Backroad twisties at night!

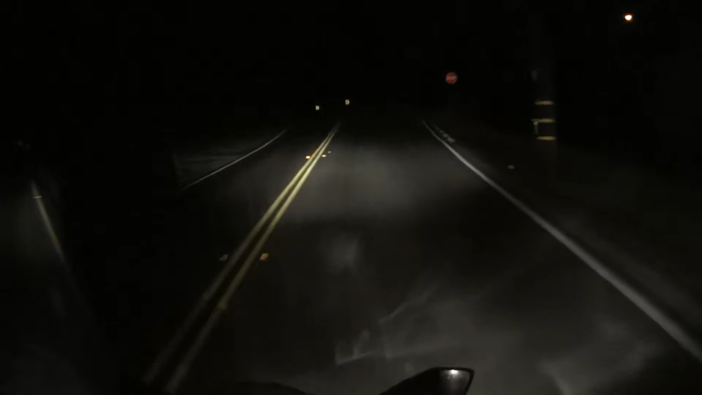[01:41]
Before it was much smoother, now it's all torn up, ignored. It's so hard. It's so hard.